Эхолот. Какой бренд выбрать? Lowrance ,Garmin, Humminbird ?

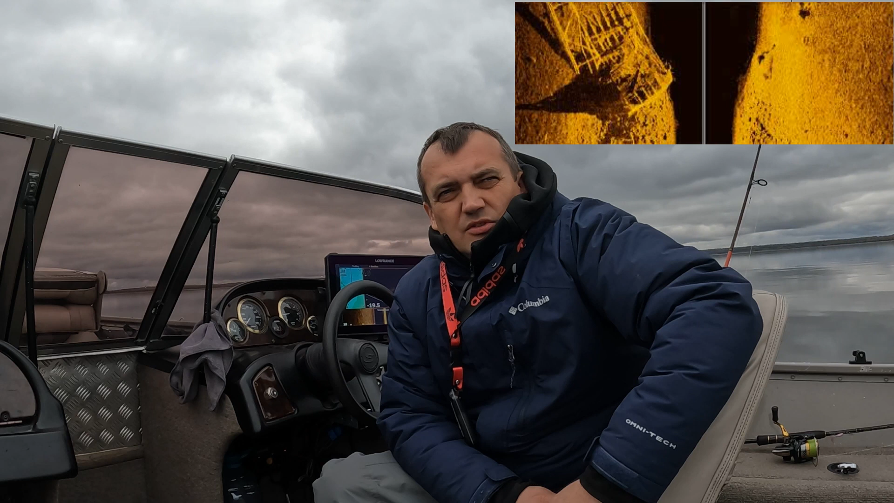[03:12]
ему то есть как бы тяжело гармину не то что гармину тяжело гармин хреново показывает плотность дна вот где камни с разделения с илом с песком ракушечник вот это гармин показывает не очень по сравнению с лаврансом честно говоря хрень на твердом дне до более-менее нормально он работает рыбу показывает ну все таки лавранс боковых лучах он лучше
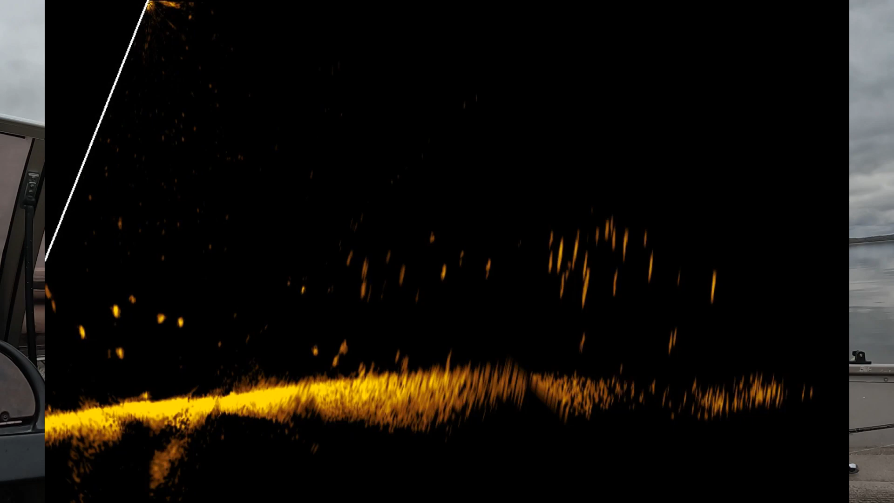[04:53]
датчику у меня нет о чем еще сказать по поводу у кого лучше у кого хуже ну да гарминовский датчик в 62 он